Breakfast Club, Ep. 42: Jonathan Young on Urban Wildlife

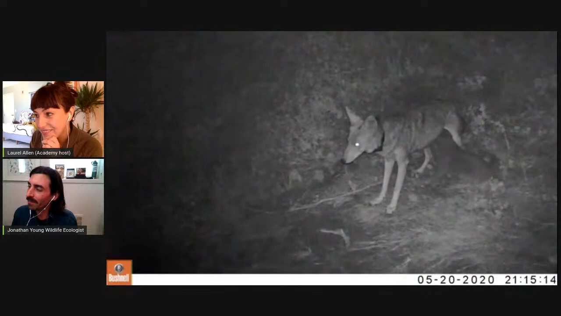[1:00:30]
But we'll find at the den site, you know, stolen footballs and, and shoes. And that's the, that's the alpha female. You can see she's got a tracking collar on her. So we track their movements. And, um, again, this, this kind of monitoring allows us to, you know, how many pups were born this year? Uh, three for this year, we've gotten as high as eight in years past.